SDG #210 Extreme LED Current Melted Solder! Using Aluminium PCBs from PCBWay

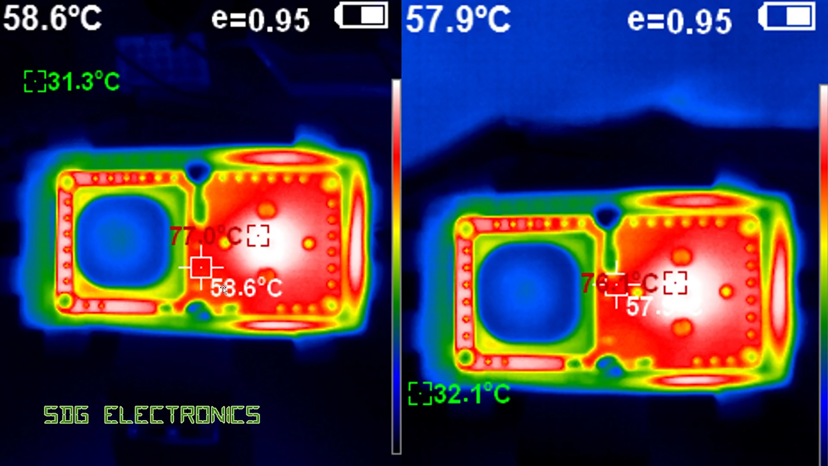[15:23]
and then I just removed the lens off the other one and you can see we're getting somewhere about 77, 76 degrees C actually on the LED itself and you can see the PCB temperature about 58 degrees which is what we were measuring. So actually these LEDs are much happier on this metal clad PCB and what we should remember is that a lot of these specifications are at 85 degrees C die temperature so we're well within that.